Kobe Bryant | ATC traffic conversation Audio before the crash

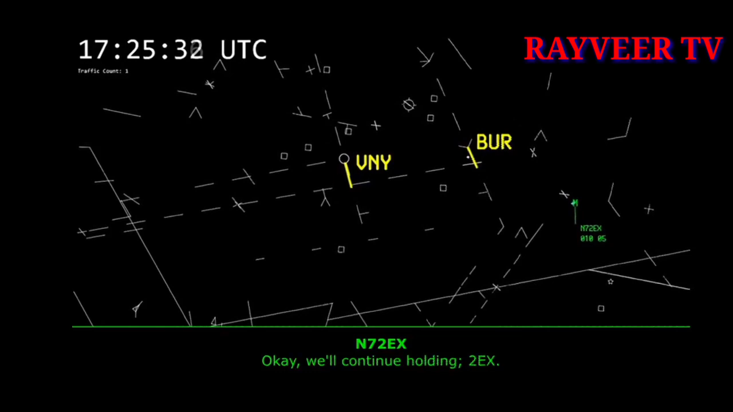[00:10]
November 2 Echo X-ray, and for your planning purposes, you can expect to transition to the north side of the airport. I just spoke with Van Nuys on the line, and they've got multiple IFR departures coming off of runway 16, so you can expect to follow the 5 north and cross that way. 2 Echo X-ray, open up. 317, pop-up Burbank Tower. You can expect a few minutes. I've got a special VFR helicopter I need to get transitioning. He's been holding for about 15 minutes.
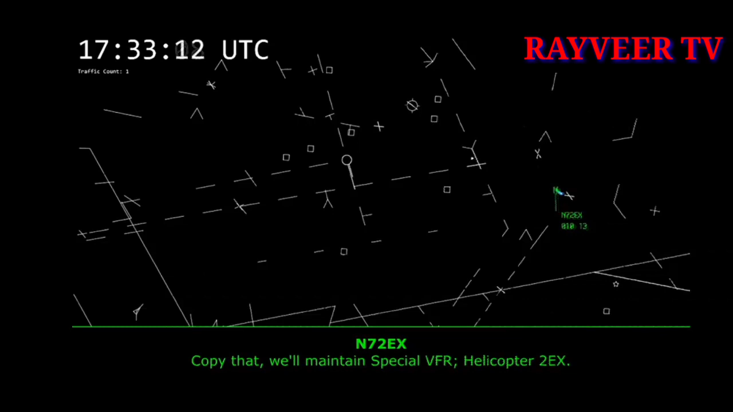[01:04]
Maintain special VFR at or below 2,500 I-5 northbound 2 Echo X-ray. Number 2 Echo X-ray, roger, and you're cleared through Burbank Clash Charlie surface area from the southeast to the northwest. Copy that, will maintain special VFR helicopter 2 Echo X-ray for your transition to Camarillo, did you just want to follow the 118? 118, and I will look around Van Nuys to catch the 101 2 Echo X-ray. Number 2 Echo X-ray, roger. Number 2 Echo X-ray, continue following the 5 northwestbound to join the 118, and then Van Nuys will work you through. Radar service is terminated.
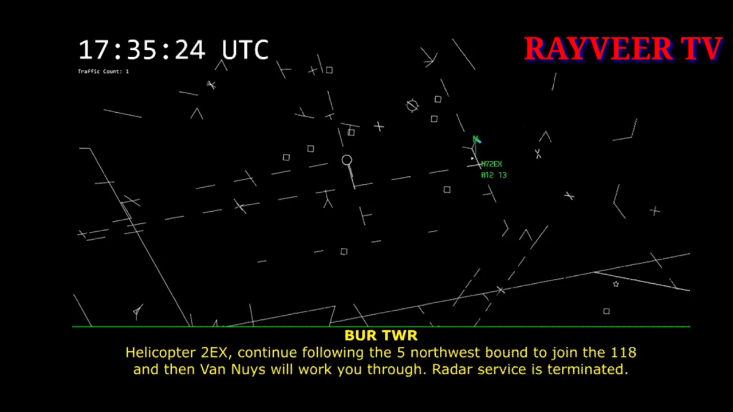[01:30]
Remain that squawk. Contact Van Nuys helicopters, 119.0. 2 Echo X-ray, switch you to Van Nuys. Van Nuys helicopter 2 Echo X-ray with you for the special VFR transition, we are currently at 1,400. Helicopter 7-2 Echo X-ray, Van Nuys tower, wind calm, visibility 2 and 1 half, feeling 1100 overcast, Van Nuys altenders 3, 0, 1, 6, cleared into Van Nuys class delta northeast of Van Nuys along the 118 freeway westbound.
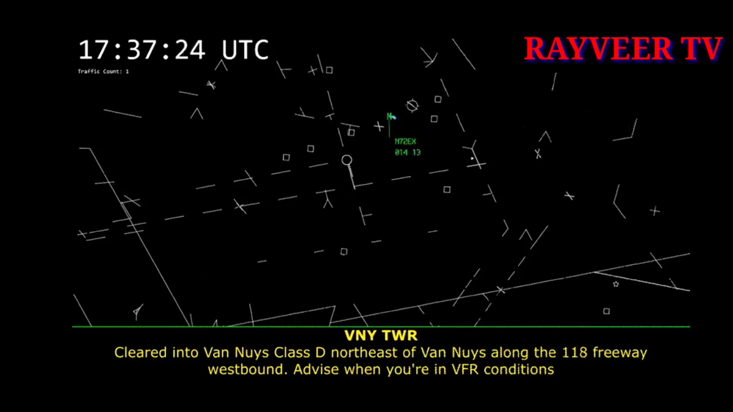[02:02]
Advise when you're in VFR conditions, or when you're clear of the Van Nuys class delta, transition at or below 2,500, permitting. 2 Echo X-ray, advise in VFR condition, and then we stay on the 118, so we're currently at 1,400, and we have 0, 2, 3, 5. Helicopter 2 Echo X-ray, thank you. And once you clear Van Nuys delta, did you want to talk to SoCal? Affirmative, 2 Echo X-ray.
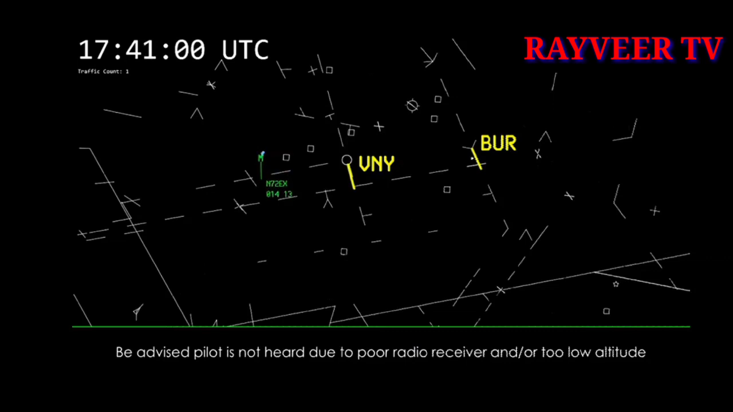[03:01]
2 Echo X-ray, yeah, you're still on a 1,200 code. Are you requesting flight following? 2 Echo X-ray, what do you say, intentions? 2 Echo X-ray, you're still too low level for flight following at this time.
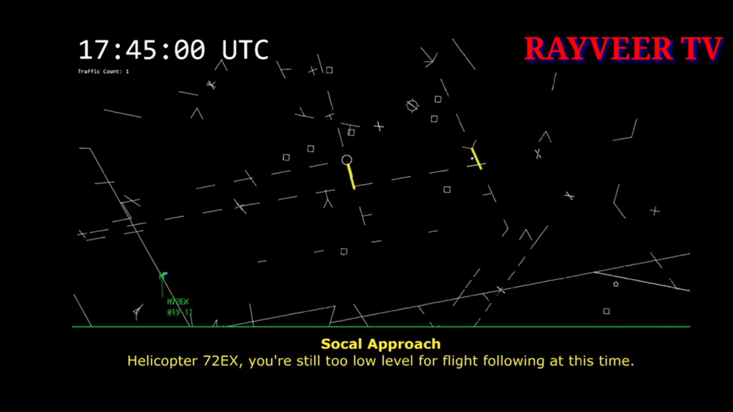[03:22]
2 Echo X-ray, SoCal. 6 Echo X-ray. You